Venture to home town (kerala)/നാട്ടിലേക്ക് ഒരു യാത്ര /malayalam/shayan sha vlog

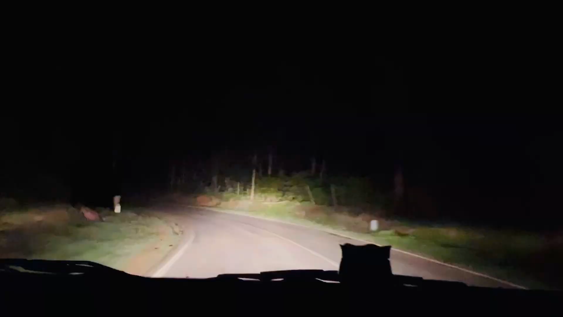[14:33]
അപ്പോ ഗൈസ് നമ്മ ഇപ്പോ ഒരു കാട്ടിലേ പോയിക്കൊണ്ടിരിക്കാണ്. ആനക്കാട് കഴിഞ്ഞ് എടാ വാപ്പ ഇപ്പൊ ഗോണിക്കുപ്പ എത്താനായി. നല്ല മഞ്ഞുണ്ട്, മഞ്ഞുണ്ടല്ലോ. അപ്പൊ ചെറുങ്ങനെ മഞ്ഞുണ്ട്.